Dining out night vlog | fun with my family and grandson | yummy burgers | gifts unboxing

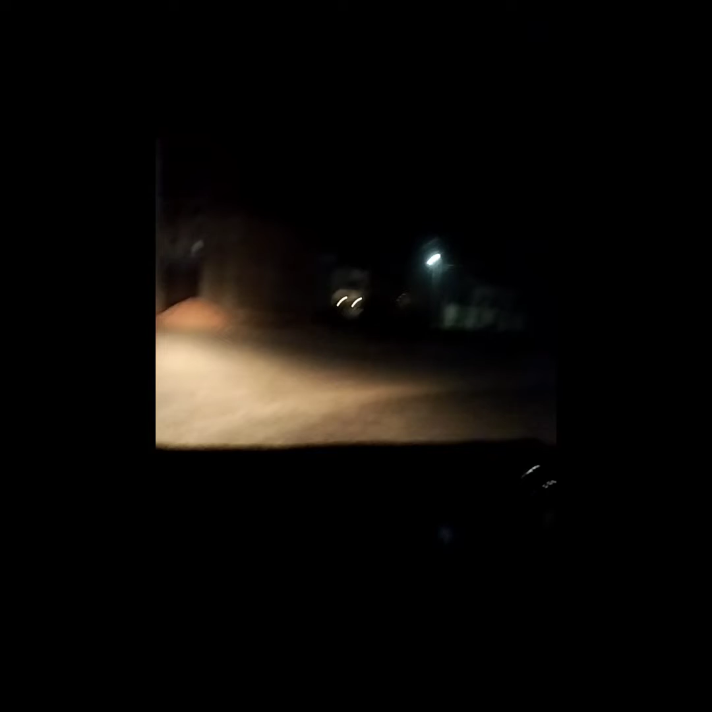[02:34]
We are close to society. We have entered. It was very fun today's dinner. I showed you the food point. Sheik Hotel.
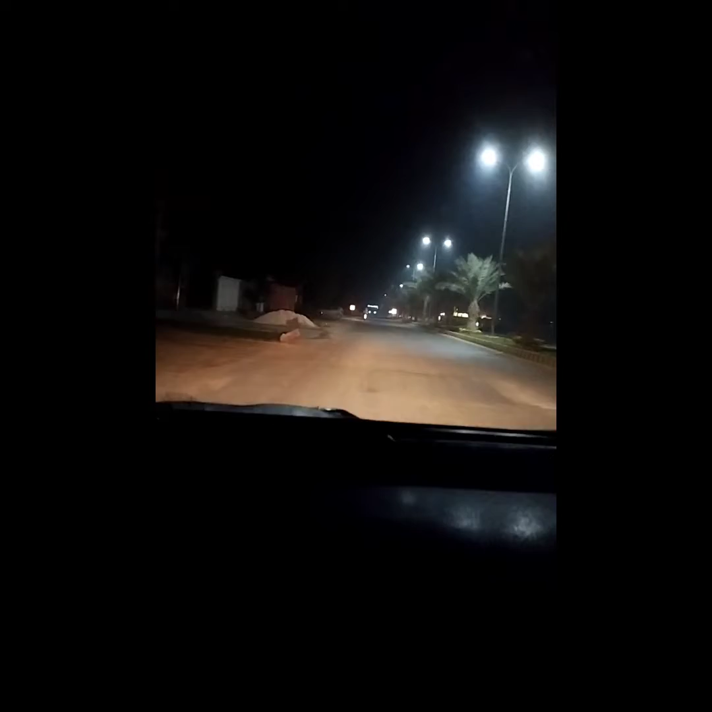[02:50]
My daughter and my grandson are very happy. And this is our society's main boulevard. I say goodnight. Take care. Allah Hafiz and thank you for being with us. Assalamu alaikum. Here is a surprise for your friend.